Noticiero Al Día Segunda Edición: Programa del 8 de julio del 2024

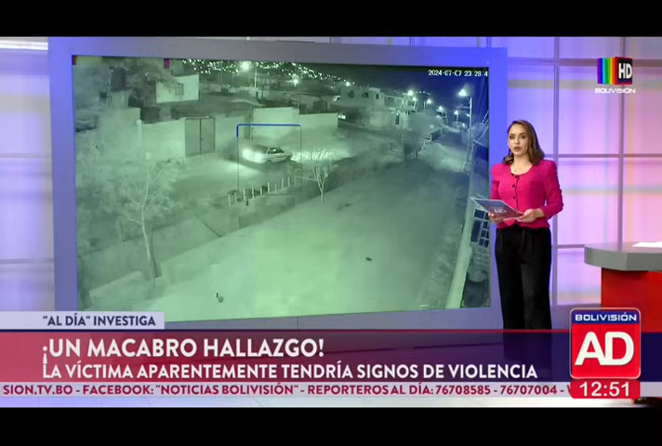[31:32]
Identificamos en primera instancia el vehículo, sí, de él sospechoso. Mire usted, es el conductor de este motorizado que claramente
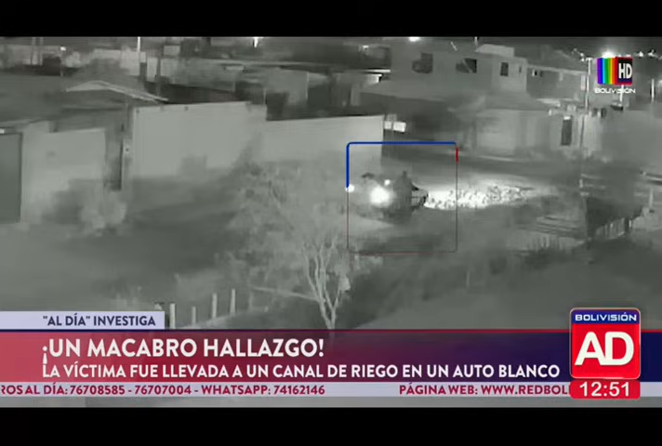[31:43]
agrede de forma muy violenta a la víctima, en este caso la persona que fue hallada sin vida. Mire, lo saca en este momento y reiteramos, esto ha ocurrido en la OTB San Salvador. Allí se observa a las 11 de la noche con 28 minutos aproximadamente que llega este vehículo blanco. Se estaciona al borde del canal de riego. El chofer desciende del motorizado, abre la puerta del acompañante. La víctima al parecer sigue con vida, pero mire, le da una patada en la cabeza.
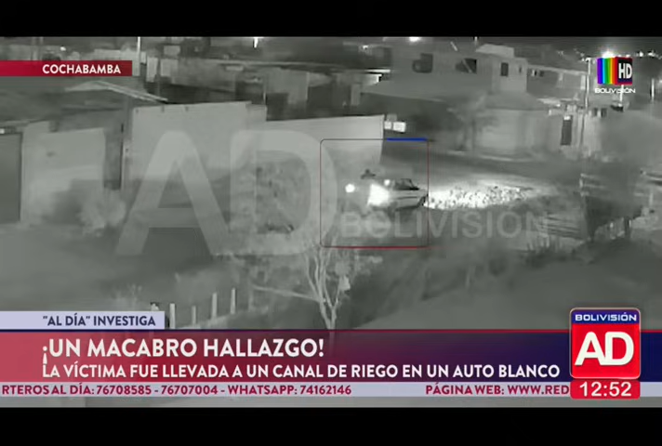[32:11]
Es lo que hace el conductor de este motorizado. No sabemos si pretendía robarle o por qué actúa de esa manera. Pero posteriormente se puede observar cómo el chofer de ese motorizado comienza a hacer rodar el cuerpo de la víctima hasta hacerlo caer al canal de riego, donde horas después fue hallado sin vida. Es muy terrible este caso, sí, porque este hombre, la víctima, todavía estaba vivo cuando el chofer de este auto,